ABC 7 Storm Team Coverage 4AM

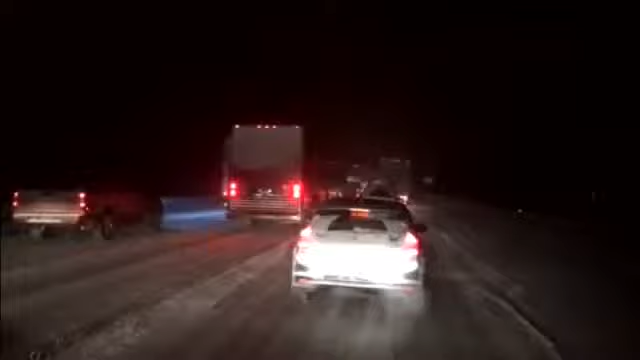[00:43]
This was in the evening, about 9, 10 o'clock, on 95 in Fredericksburg.